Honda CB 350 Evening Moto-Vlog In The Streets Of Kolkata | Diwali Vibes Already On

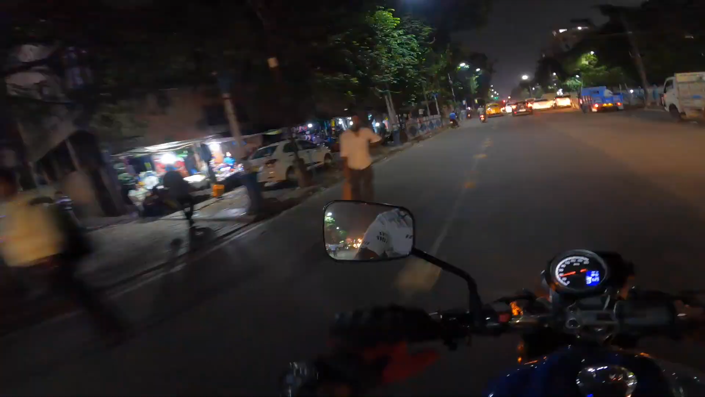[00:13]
I just hope every single one of you are doing absolutely fine It's a lovely evening over here in Kolkata. I am amidst a lot of cars.
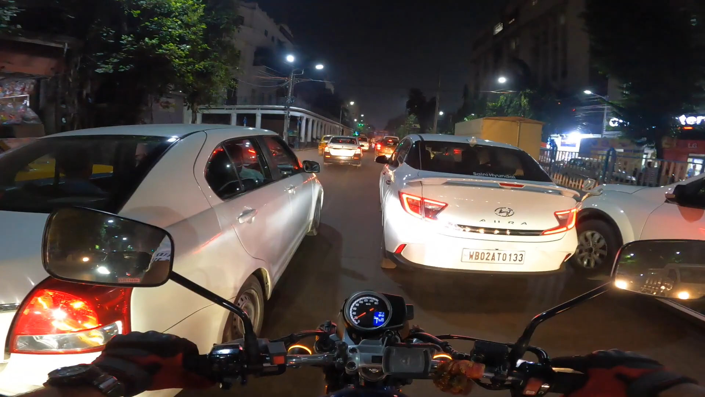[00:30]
I mean the road was seriously jammed back there Now it is somewhat a little bit clear. There we have another red signal over there So I just thought that it's been a long time. Let's just do a casual motorvlog today. Right So yeah, I came to the Lousey Square for some work.
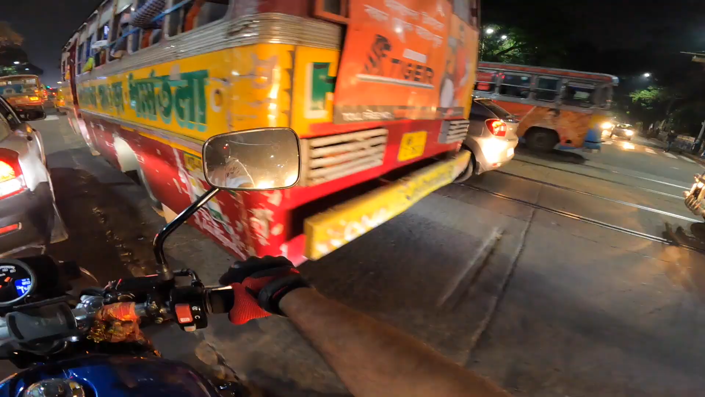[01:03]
It's a place over here in Kolkata A lot of vehicles on road today